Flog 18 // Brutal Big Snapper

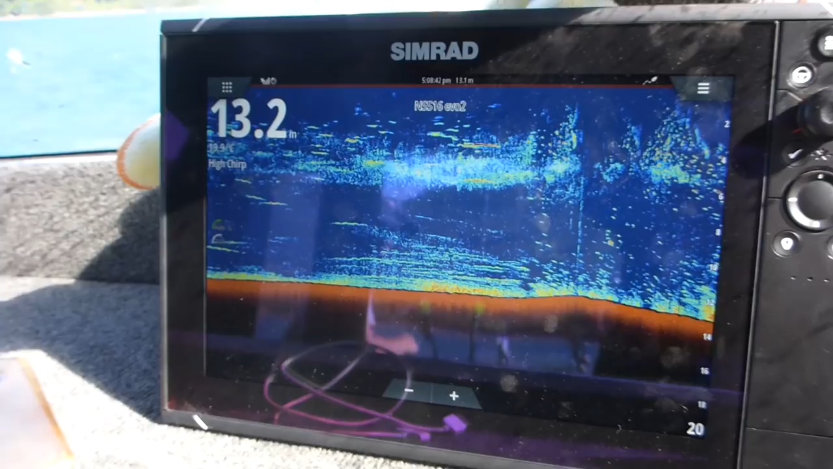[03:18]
On screen: depth 13.2 m
So drop? Coming into them now dude. I'll head up a bit and we'll drift back along this mussel farm.